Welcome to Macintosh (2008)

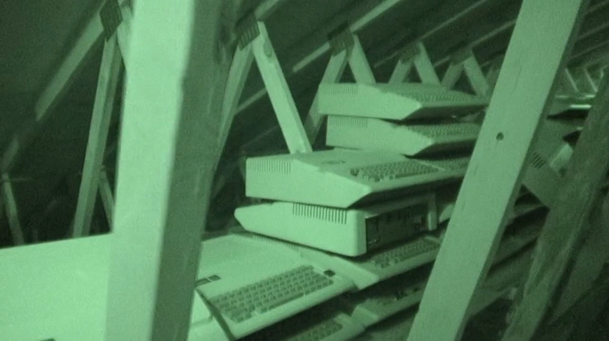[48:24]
There was too much nice space up here that we didn't want to waste, so we built little shelves so we could put all our 2Es, 2 Pluses,
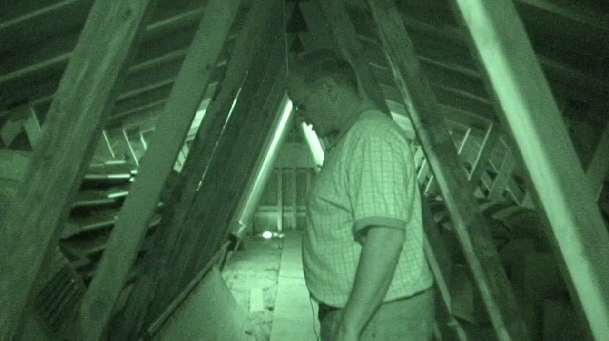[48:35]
and it looks like critters have been up here because some have fallen down on the insulation.
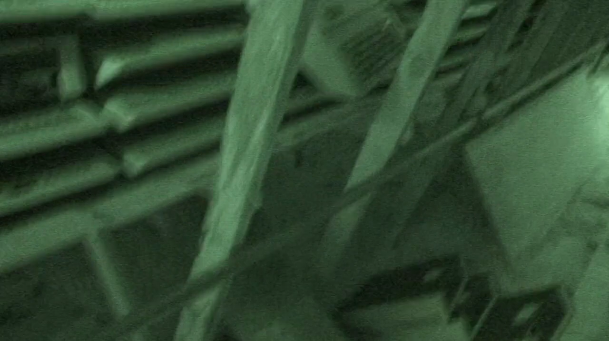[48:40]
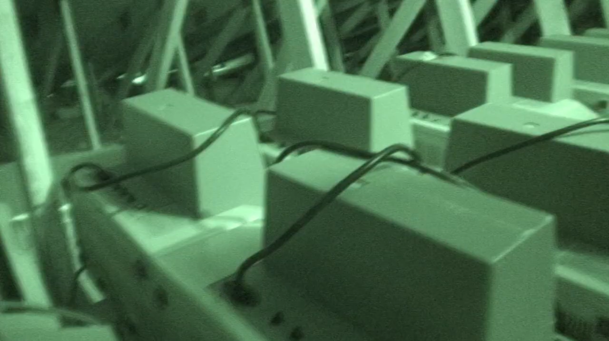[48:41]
Apple II monitors, GS monitors, and every single one works. They were tested before we put them up here.